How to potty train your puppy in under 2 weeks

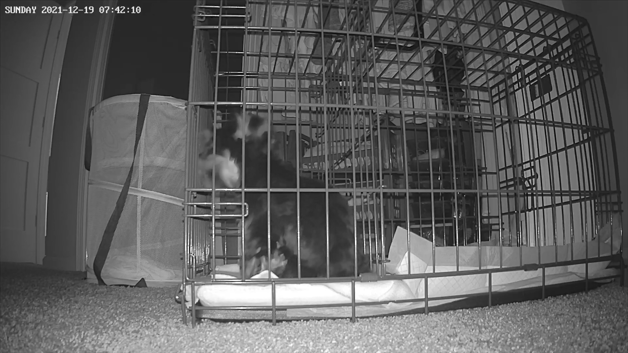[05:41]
There's like three stages or three levels to the puppy apartment. The first stage, he's in his apartment, all the doors are closed, and he can either sleep there or stay there, and he knows to learn to go to the other side, use the bathroom, and then come back to the other side where his bed is at and use it as a den. That's a natural characteristic of a dog. They know not to go in their den or their apartment. So as you can see here, he's gonna maybe do number two, number one, I can't remember, but this is stage one.